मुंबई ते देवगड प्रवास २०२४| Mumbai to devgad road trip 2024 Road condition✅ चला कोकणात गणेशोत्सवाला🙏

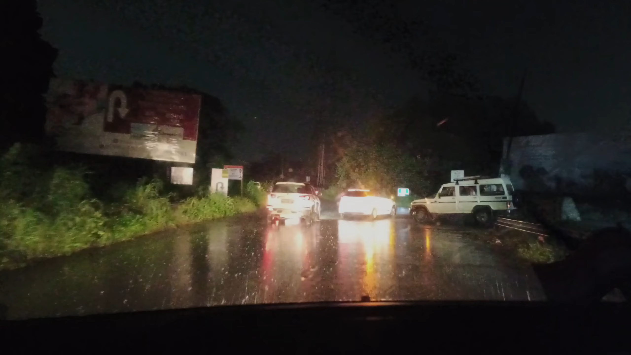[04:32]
तो फुडे बेडियों आपनद चला मित्रान्नों आथा आपन खोपली पाली लोडल वर आउसा सकता है रस्ते कूप सुन्दर है मित्रान्नों अझए कहाे गार्ण रस्ते नहीं है मस्त रस्ते तो आपन पट अपन पट गावली कोंत दर सब्त भाब है राडीकान
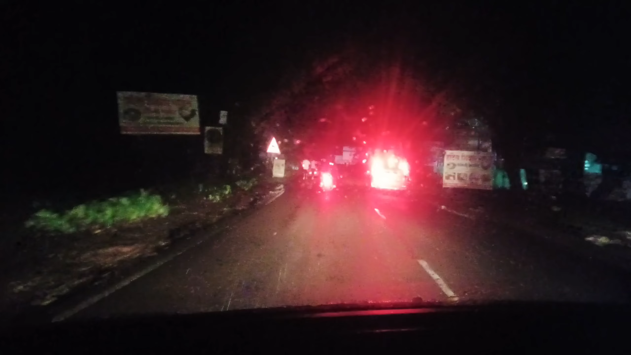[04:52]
� इस अह तरही पॉस्स बारिक बारिक बारिक बारिक बढ़तों ए
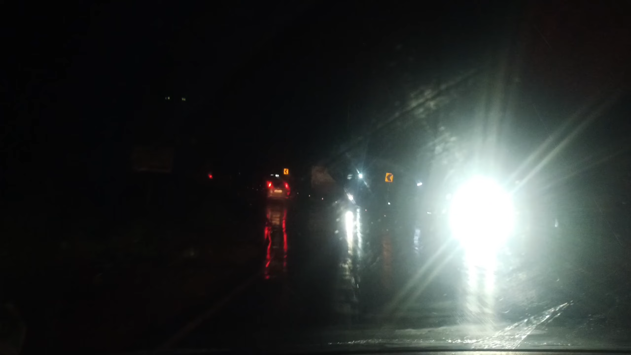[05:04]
रस्ते छाने इस Het मित्रण्नों ॉ भूपी आपनले रस्ते कशे बङएले विढ आध्य
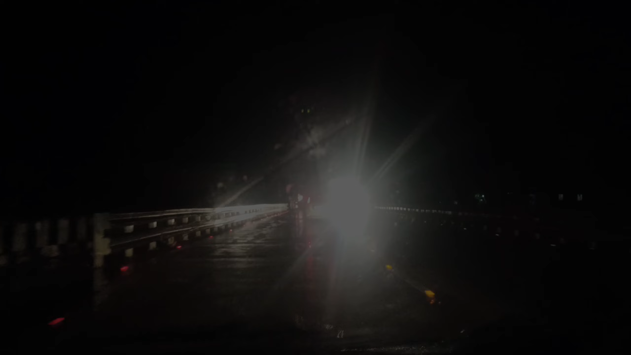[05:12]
पूंज्य बखू शक्त्ता आथा पळ सरुट्य परंदर रस्ते विढ आधि-पर्ब्लम् नहीं है तो फुड़े भगुया आपने लगाशा रस्ते मेरता है
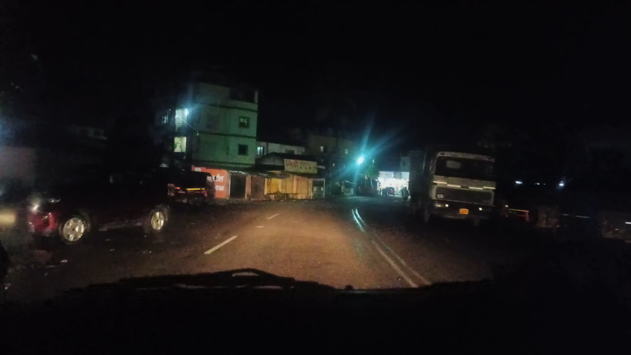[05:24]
तो भगु शक्ता पाली दद बर्दस्त चलो फुड़े भगुया भूकतर आगलिया है काईदरी खावया बन आनी आता वाज ले अहे आठ वाजुन सददीश मेंढ जाली दरनो
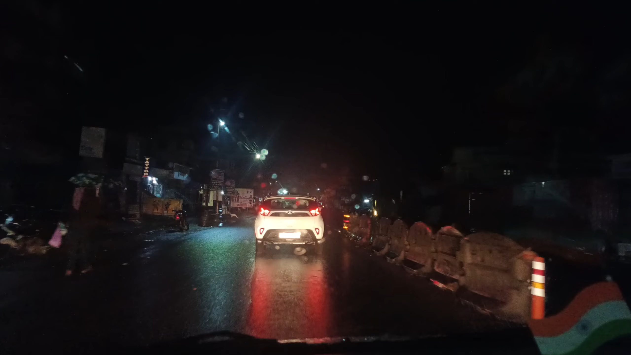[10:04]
चला तर मित्रान नो तुम्हे स्वागत आहे मानगाउ मादे बगुशक्ता मानगाउ ला बरिक बरिक पाउस पड़तो है कोलाड पासुना शुरुवात के लिए पाउसा ने
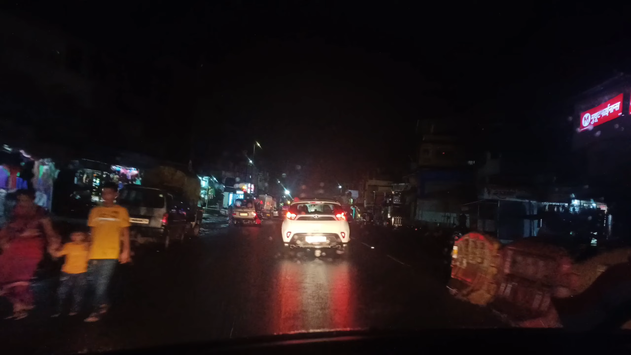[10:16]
बगुशक्ता अनि आता वाजले आहेद धावा जुन 11 मिंड जाले लिया हेद अनि हा मानगाउ चा परिसर रस्ते खूप चाना हेद जब बर्दास्त जब
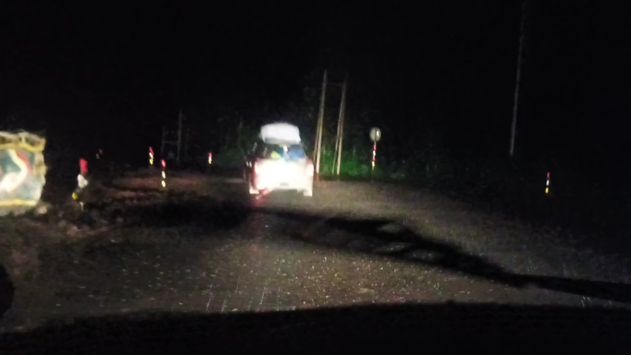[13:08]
मित्रन्नु रस्ते बगा, मदला पैच खराब आहे पूर्ण पने, रतनागिरी कुलापूर हाइवे, मेडे गाओ, मधी मडी रस्ते कुप खराबे तैत, मदला मदला पैच, वगा रस्ता वगा, कंटीशन वगा रस्ते चे, कर दो एक,
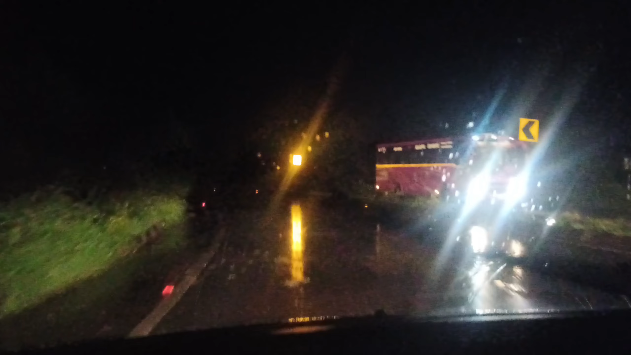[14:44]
मितरा नू जैतापूर लालेला है बगु शक्ता जैतापूर चार किल्लो मिडेरी दुन मस्त रस्ता है बगु शक्ता मितरा नू